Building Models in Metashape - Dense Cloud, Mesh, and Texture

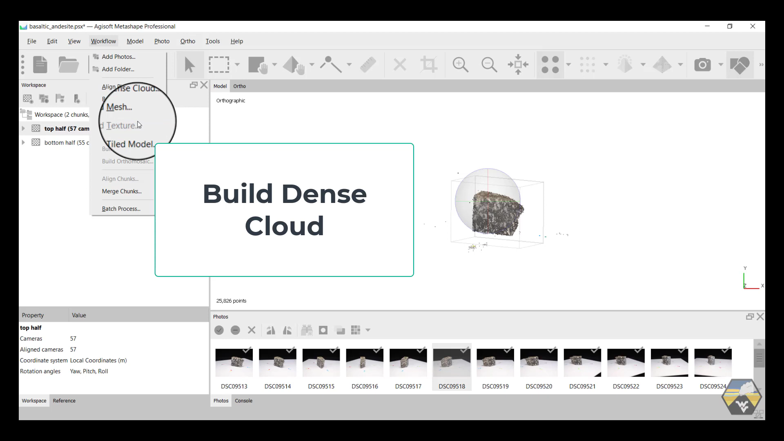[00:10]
Build Tiled Model have all been added now. So we're going to click on Build Dense Cloud. Again, you get some advanced options.
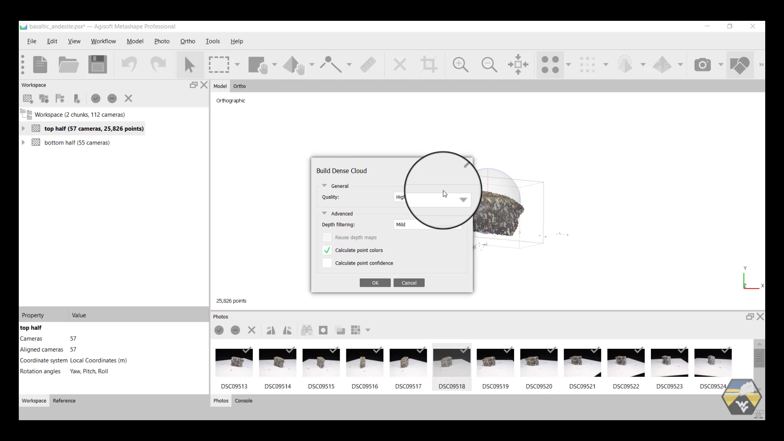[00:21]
You get to choose the quality, and again, there's very little difference between ultra high and high, so I'm just going to stay with the high value. Click OK, and progress bars will appear. Again, this may take a considerable amount of time, depending on how many images you have and what speed your computer operates at, but what it's doing is it's taking that sparse point cloud that the aligned image made.
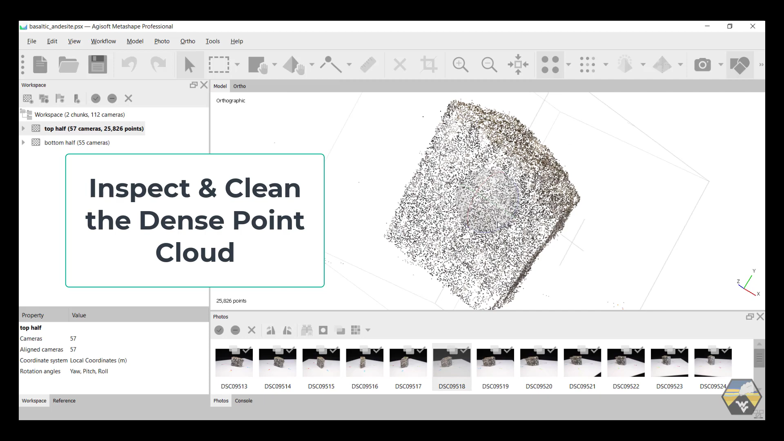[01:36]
and we can confirm that the process has worked by opening up the dropdown on the left, and we can see that it's built a dense cloud with 1,374,804 points. From an initial sparse point cloud of 25,826 based on the 57 images.
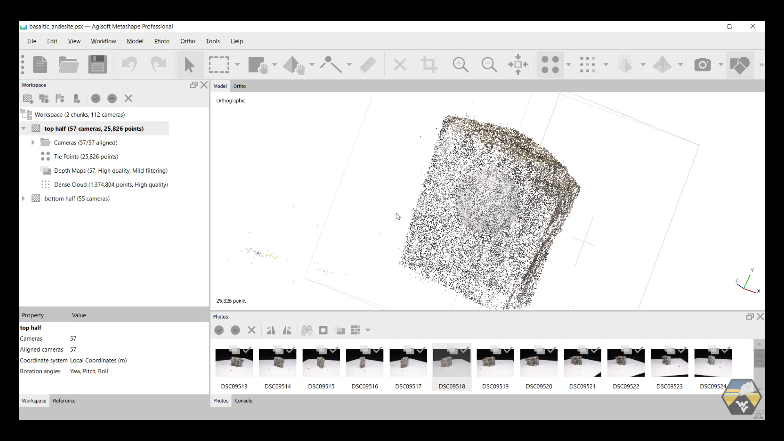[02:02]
So now that we've done that, we'll go back onto the selection tool, double-click in the center, we will save, and then the next step in the workflow is to build our mesh. Once again, you get some options with this, including advanced,
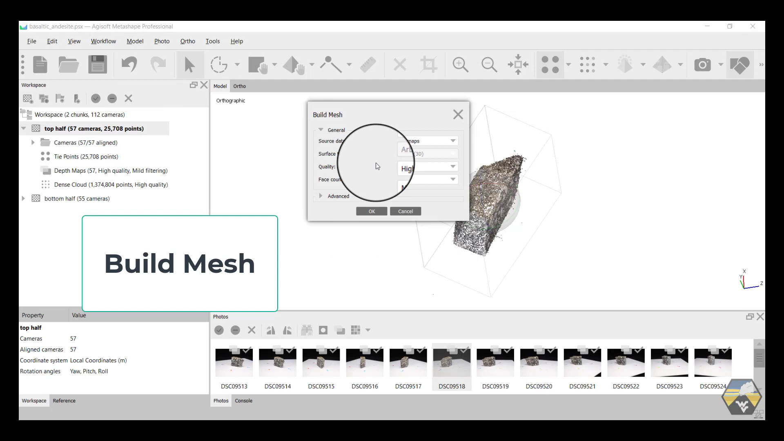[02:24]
where you're taking the data from, you can take it from the sparse cloud, that was the initial tie points when we aligned,
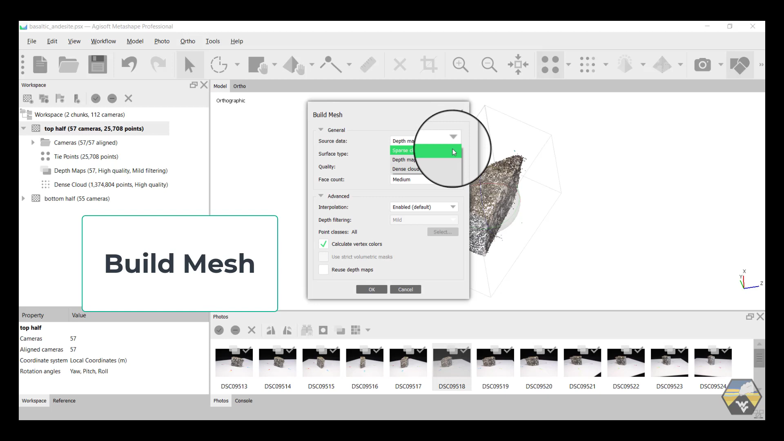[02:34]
the depth maps that are a product of the dense cloud or the dense cloud itself. I'm going to select the dense cloud. It's going to now make a series of polygons that link the different points within the dense point cloud.
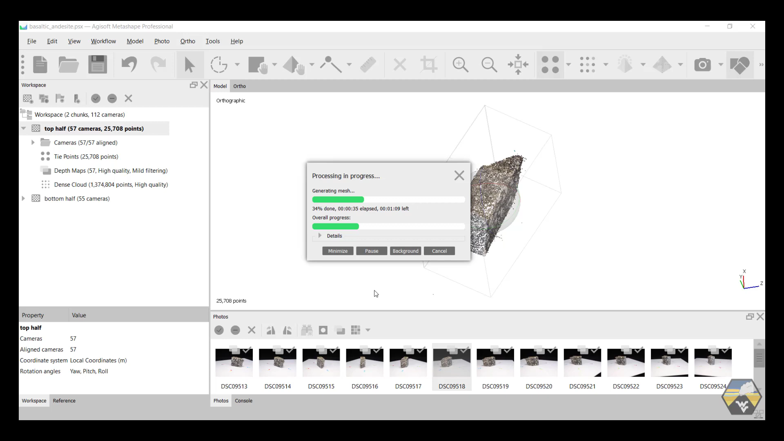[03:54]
Again, the time this takes depends on the size of your dense point cloud, which is dependent on the quality and number of images and also the speed of your computer.
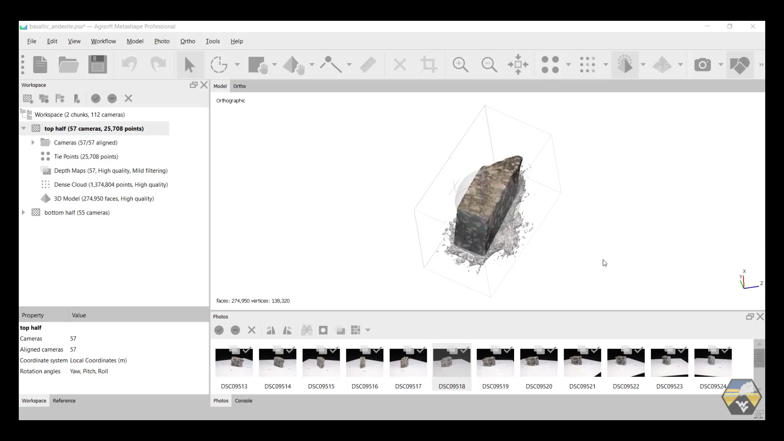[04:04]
Now that the mesh has been generated, we have something that looks like a real 3D model that's going to be useful. The model itself looks pretty crisp. You can see that there's a lot of the surface it was sitting on on the turntable has been identified as well.
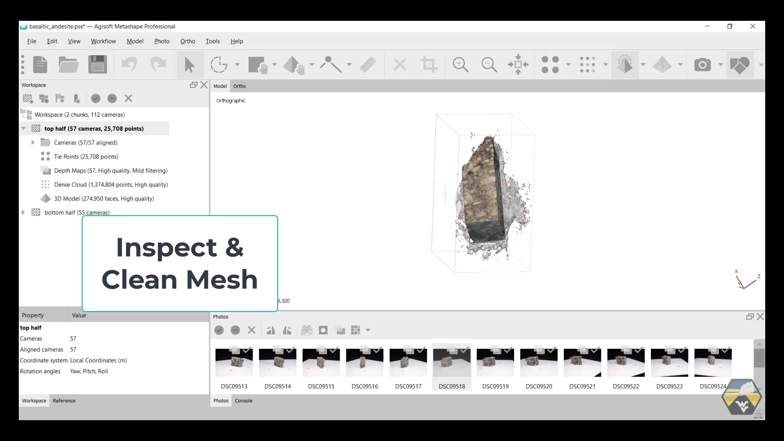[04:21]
So the first thing we have to do is center in on that and zoom in and attempt to remove it. And this can take quite a while and it's worth doing it well. I'm not going to go through the whole process for this sample. There's a couple of shortcuts that can be taken. One is to use the freeform selection and simply take off big chunks like so.
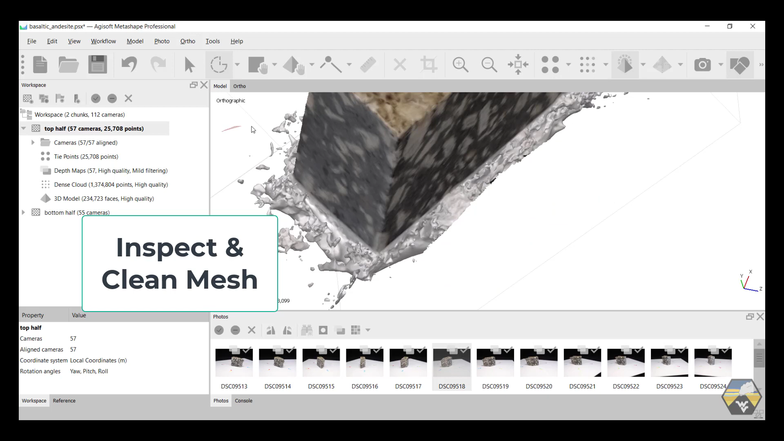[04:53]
You get a lot of little objects that are just floating off in space.
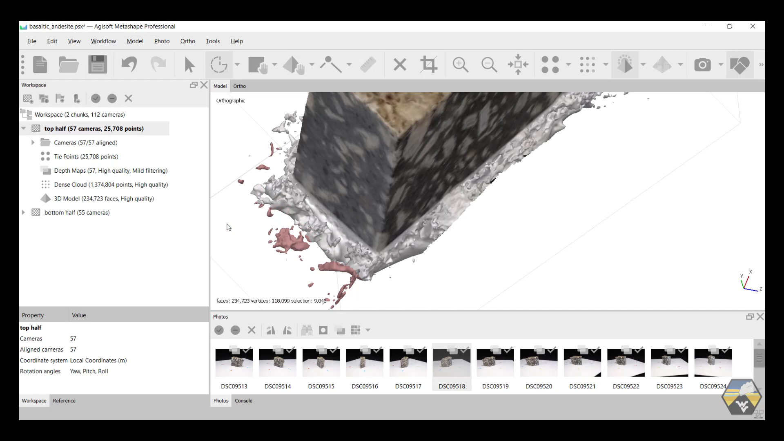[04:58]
But a really nice trick is zoom out.
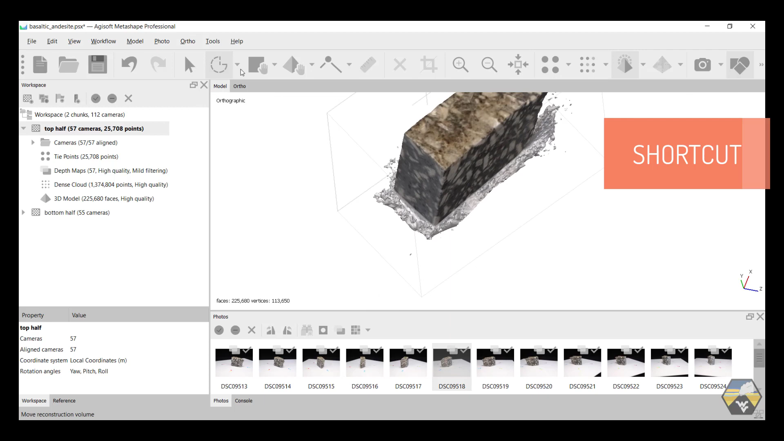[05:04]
Because this sample was sitting flat on the turntable, we can rotate it such that its base, this line here, the base of it sitting on top of the white plastic of the turntable, is flat. And anything below that line, we can remove. And obviously you've got to worry about how the sample is tilted.
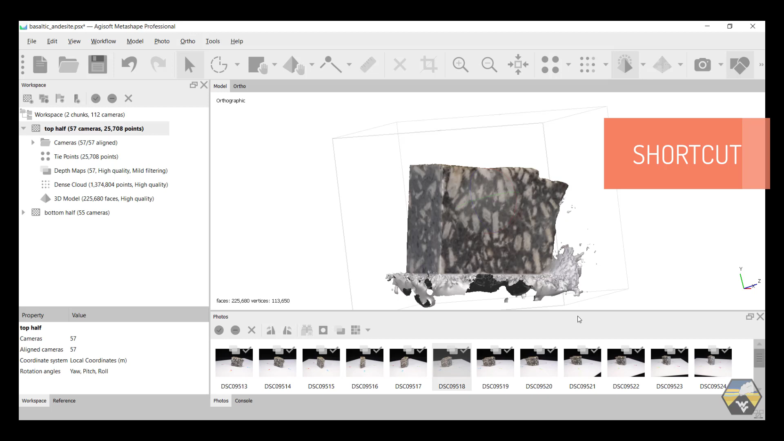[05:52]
So it takes a little bit of practice. But here, where we can see two mutually perpendicular surfaces, you can see that the base of it is parallel to the horizontal bar at the bottom of the screen. So we can use the rectangle selection tool and select all that white space. And you can see I've also selected quite a large amount of the sample. And that's going to be okay because we have two chunks representing the top and the bottom. Therefore, the four sides of the sample, we're looking at two of them now, those four sides are complete in both of the chunks.
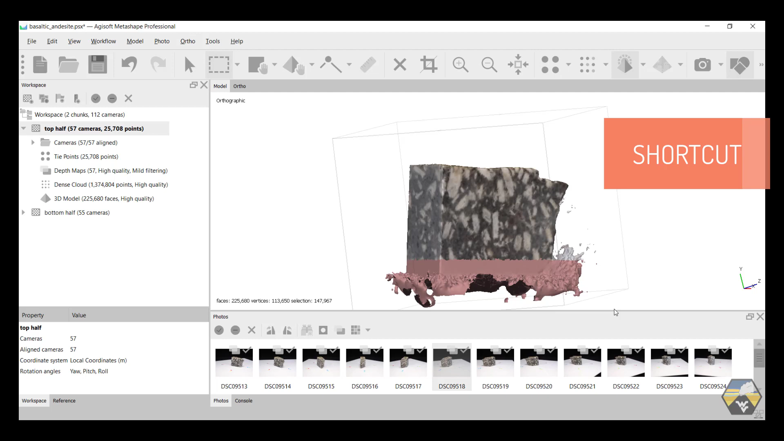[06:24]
So we can afford to remove some of the actual sample here because we know it's duplicated in the other chunk. So we really speed things up. Go back to our navigate tool and rotate around.
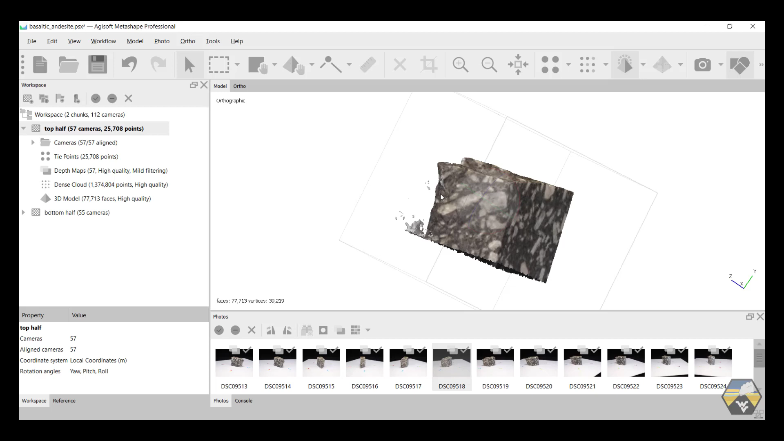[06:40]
We can still see there's a little bit of stuff we want to get rid of. I'm just going to do a very quick job here. Normally, I would zoom in a lot closer. But we select that, click delete, and then we save.